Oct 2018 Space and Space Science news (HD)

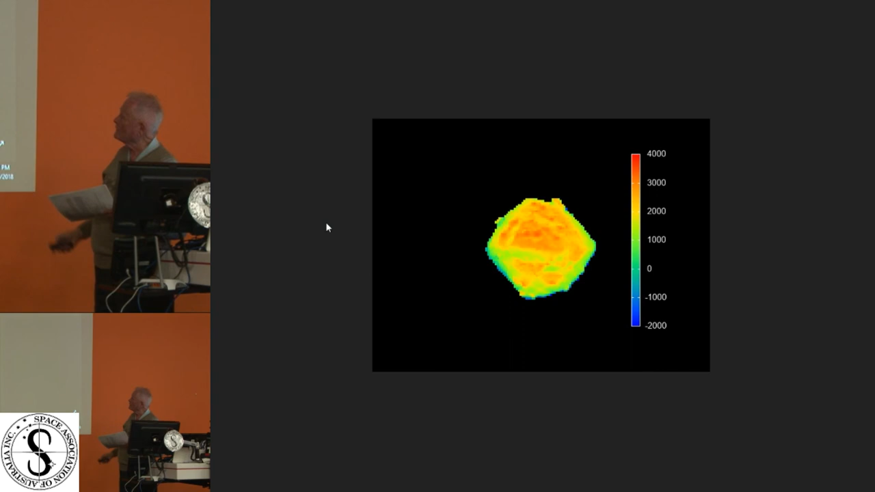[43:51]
Notice that the north pole which is at the bottom is colder than the south pole which is at the top and that's because the sun is shining more on the south pole than it is on the north pole.